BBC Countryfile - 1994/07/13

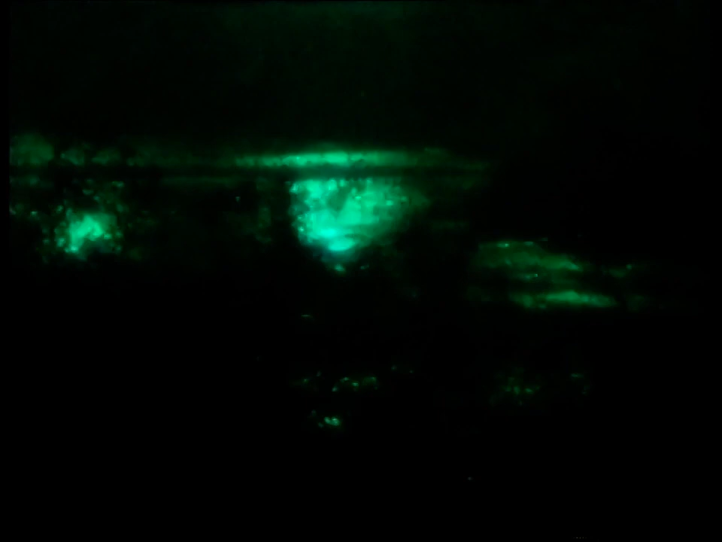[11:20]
Yeah, we've got one guy on the opposite bunk to us who's just walked out with the buses and standing on the riverside.
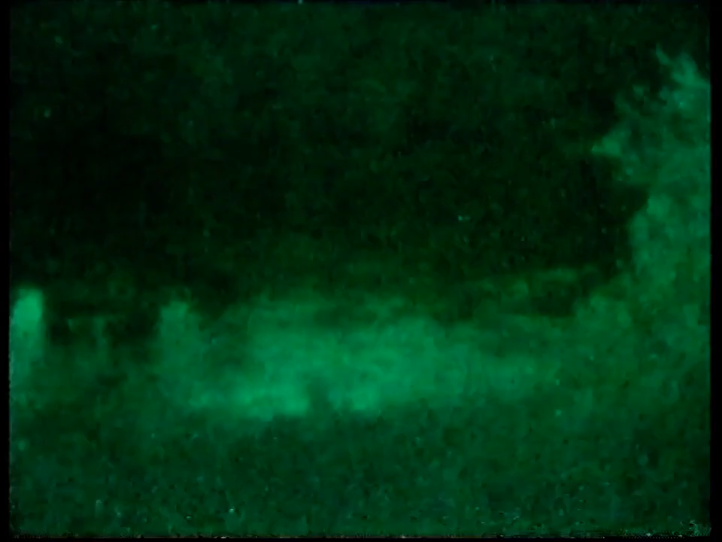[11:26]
We think there's another guy in the buses as well.